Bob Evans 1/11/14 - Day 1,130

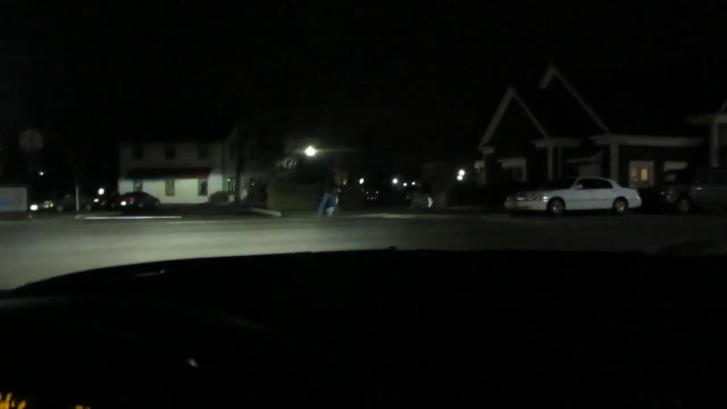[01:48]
What's up, guys? Just got out of dinner. I'm headed home. Two nice cars in town tonight.
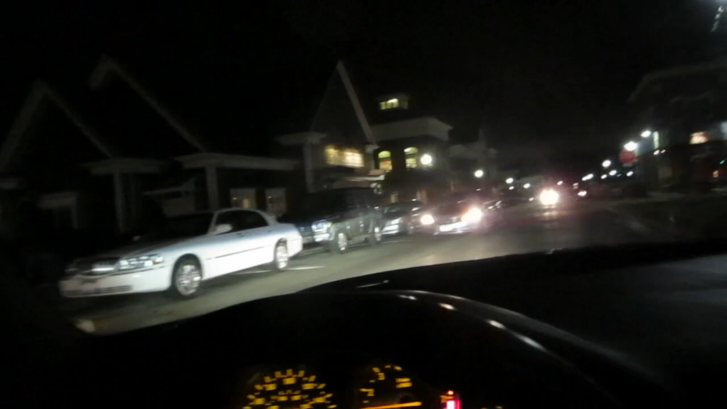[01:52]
I missed the first one. Here's the second. That's a G-Class Wagon V8. Looks like a G-550.
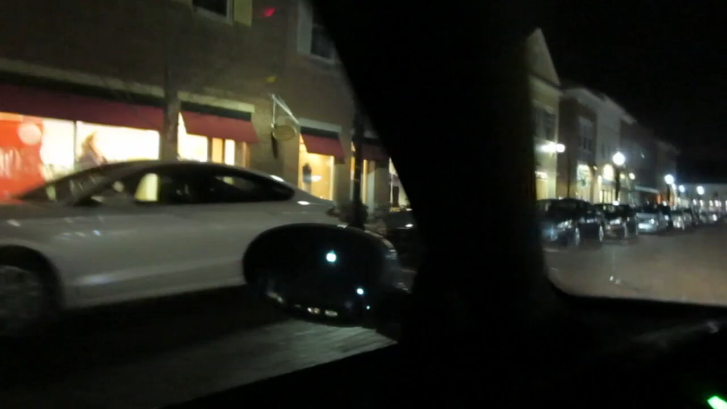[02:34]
Hey, look at that. I think that's three cars in Hudson that are super nice tonight. That's a Tesla S.